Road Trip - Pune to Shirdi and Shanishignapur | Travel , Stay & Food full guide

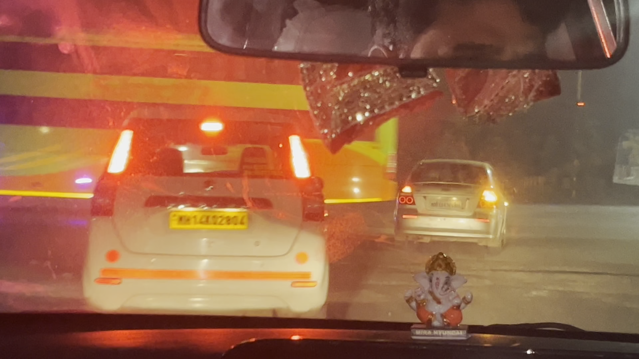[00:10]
हम लोग अभी निकल गये हैं खराडी पूने से शिड़ी के लिए बाई रोड